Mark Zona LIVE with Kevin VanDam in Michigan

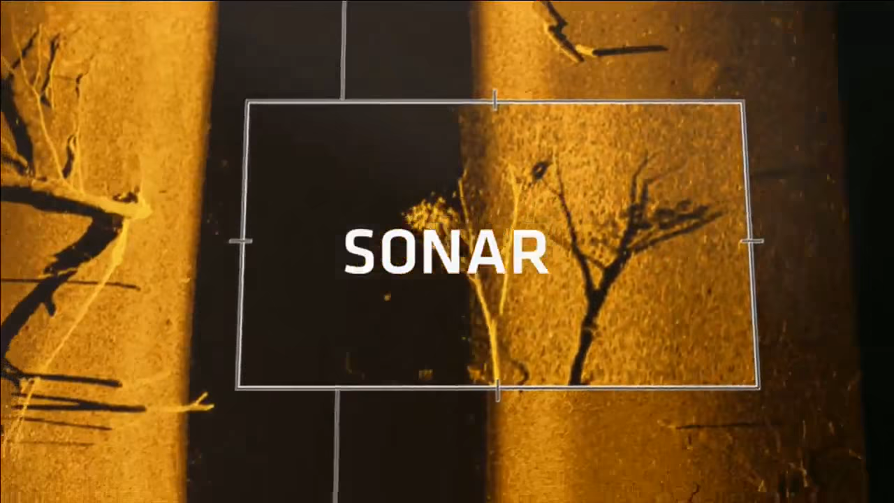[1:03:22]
Because higher frequency sonar means higher frequency of this.
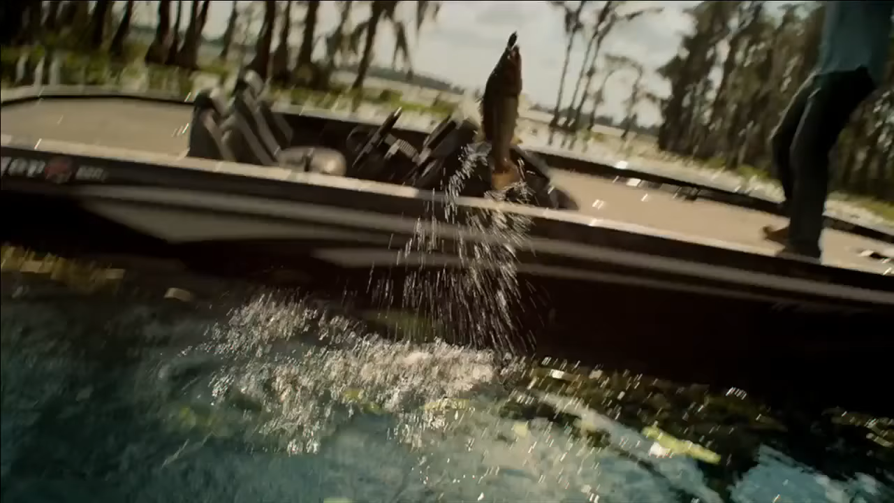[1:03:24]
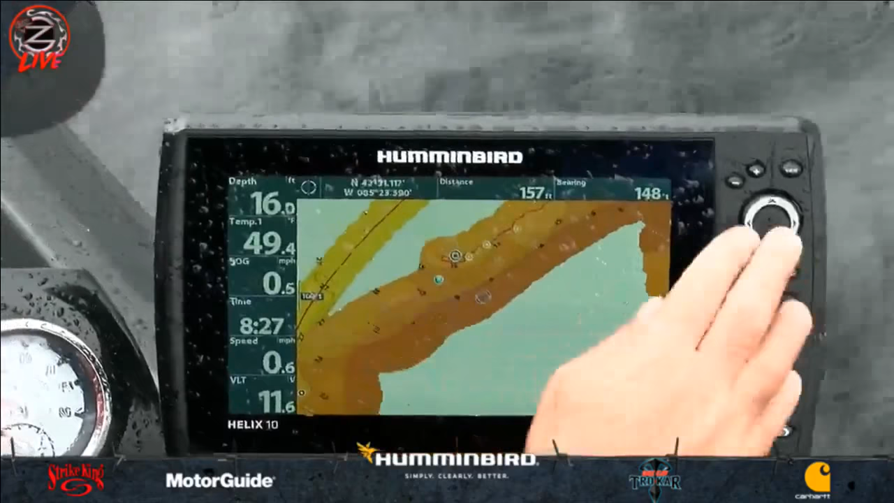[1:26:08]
On screen: depth 16.0 ft
And as I'm doing that, we were doing it the other day, I was doing that auto chart live here,
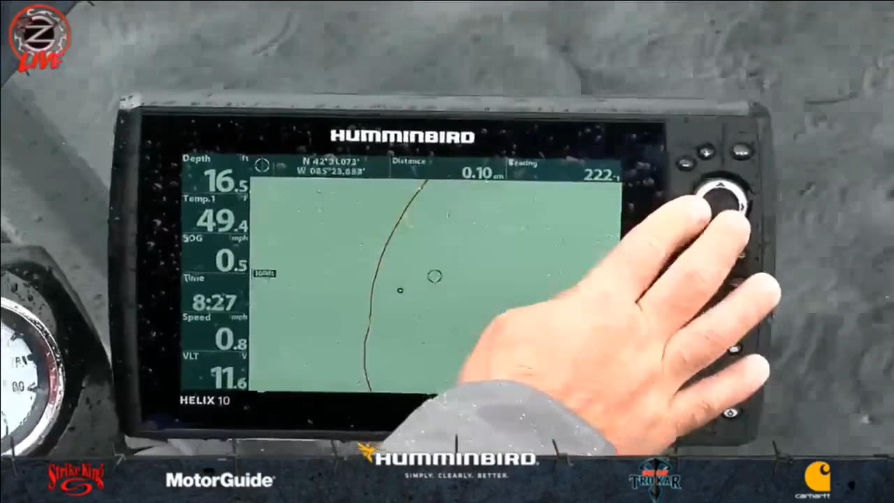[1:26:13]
On screen: depth 16.5 ft, water 49.4°F
and what was funny was, after we dropped all those waypoints,
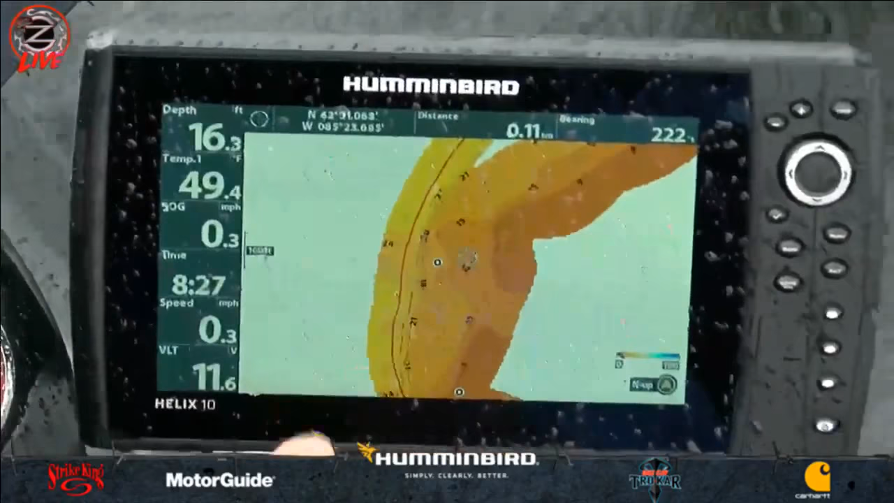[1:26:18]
On screen: depth 16.3 ft, water 49.4°F, speed 0.3 mph
every waypoint was on a corner of the mapping. Anywhere there's a bend and a corner.
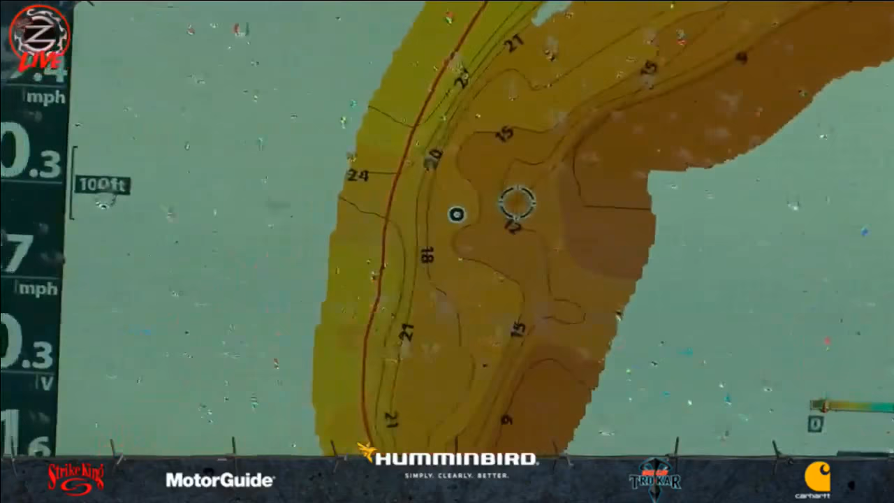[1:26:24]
And what you'll have there is a turn in that cabbage. Where that cabbage turns,
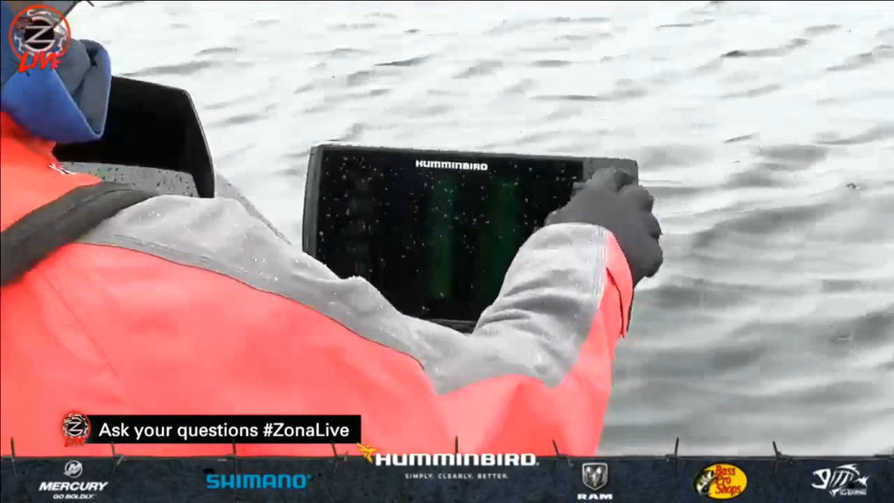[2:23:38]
I'm gonna do the down imaging. There we go.
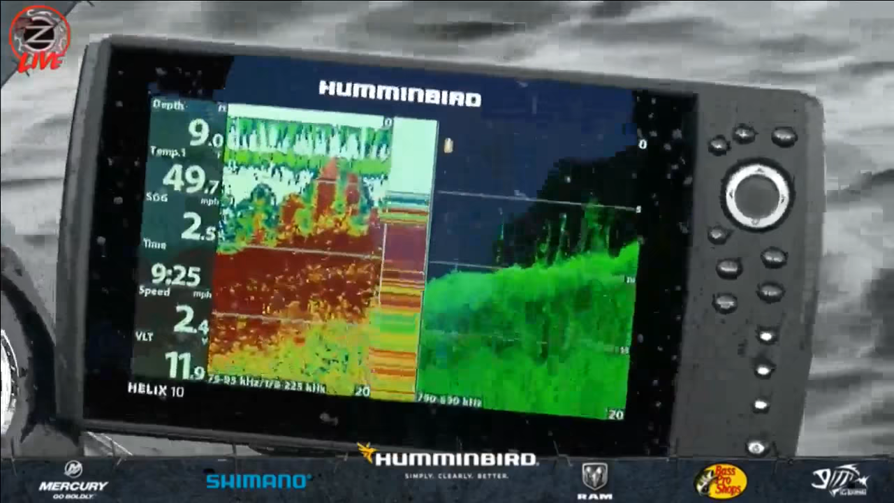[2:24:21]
That's it, there it is. That's the magic right there. That's all real, real, real thick cabbage. That's the magic right there. That is the magic.
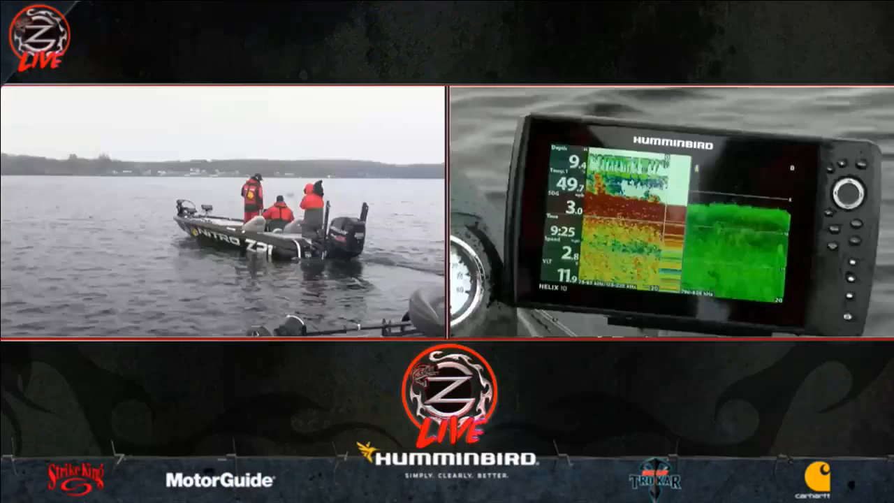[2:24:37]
With that jerk bait, you gotta have a lot of sugar. But see where it gets real, real clean?
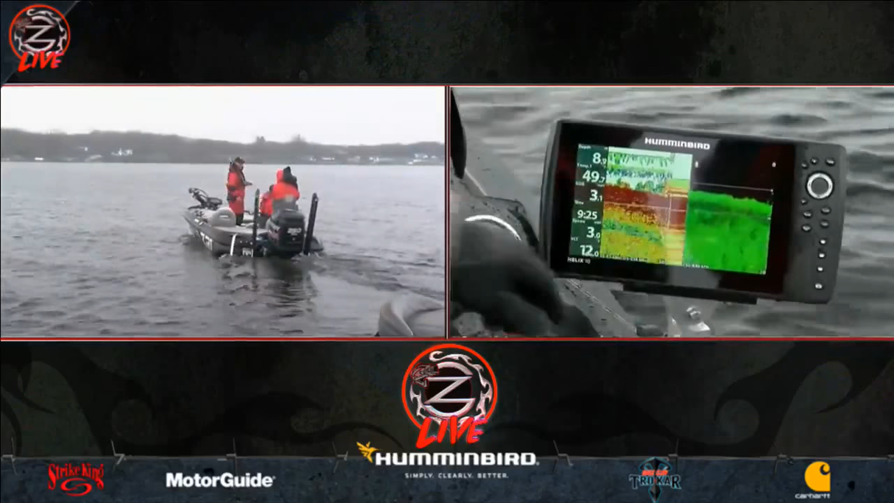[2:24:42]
And then all of a sudden you'll get. And I'll tell you, what's interesting is where we caught all those bass today,
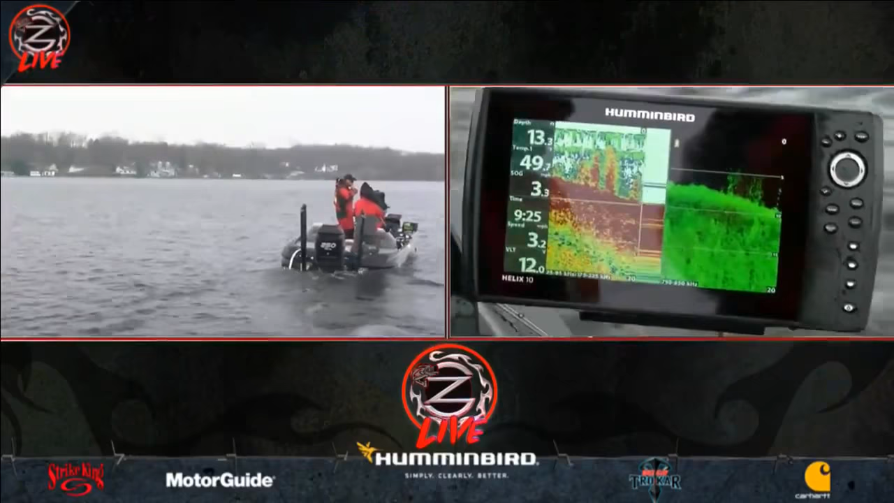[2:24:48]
you see that hard line of cabbage right there?
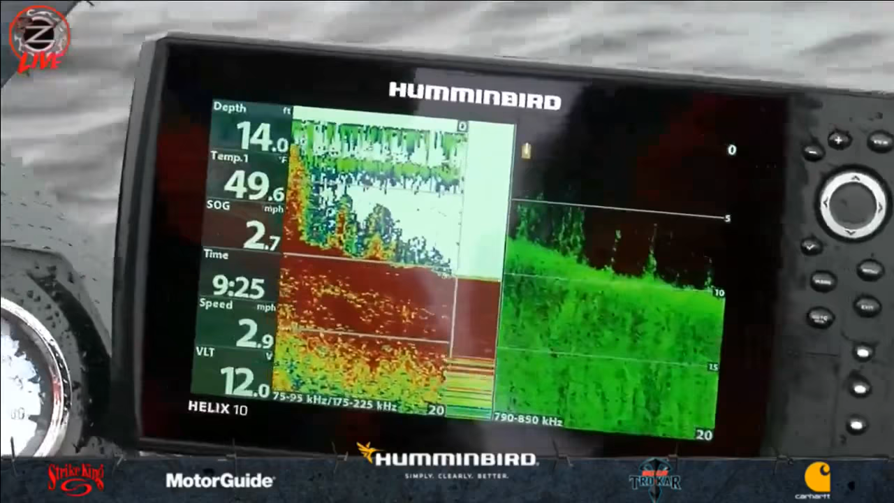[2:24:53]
On screen: depth 14.0 ft, water 49.6°F
Where we caught those bass was a clean area in that cabbage.
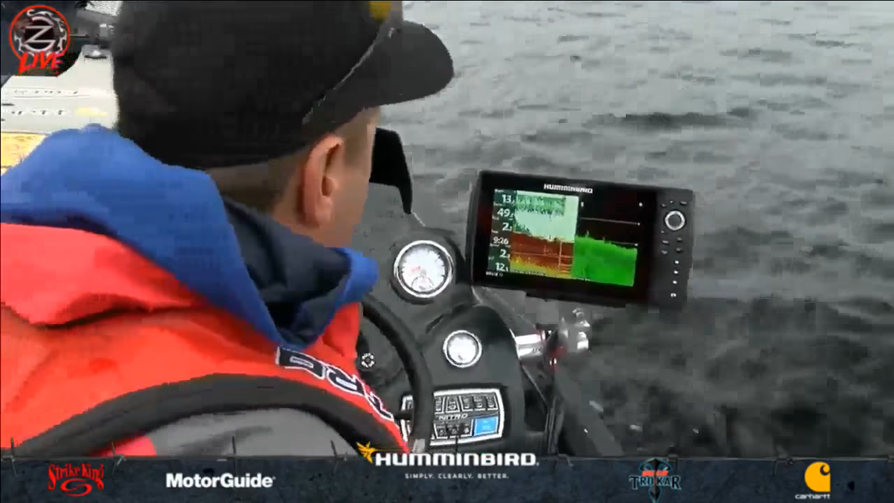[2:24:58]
Rocky. It was just a real, real clean patch in that grass.
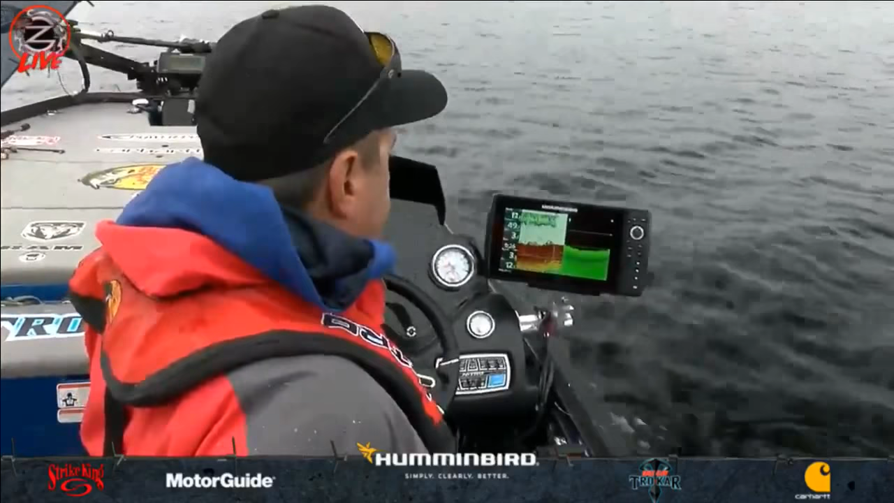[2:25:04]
You get a real clean bottom. Hang on.
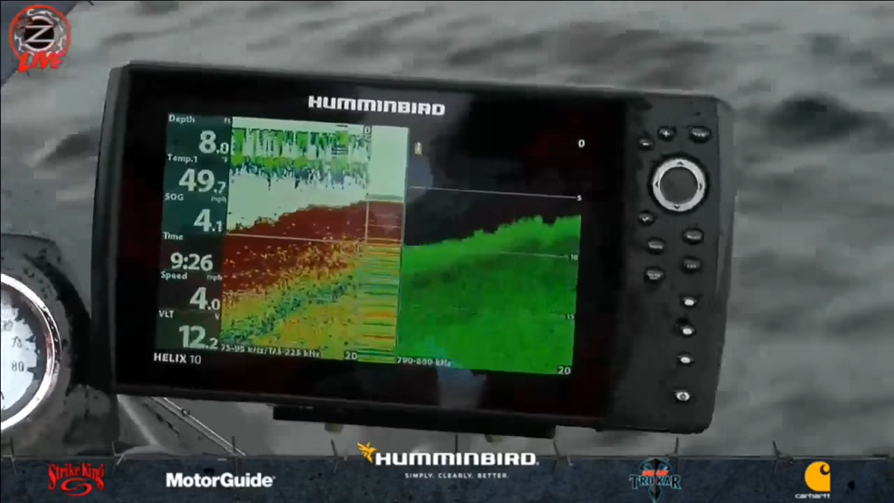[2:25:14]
On screen: depth 8.0 ft
And the other day, my buddy and I idled this whole thing,
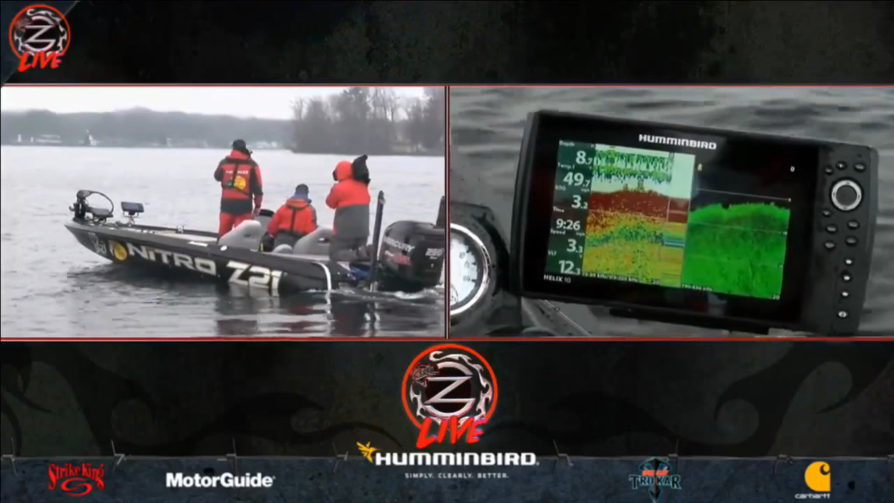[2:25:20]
and you could tell exactly where those real, real thick beds of cabbage were.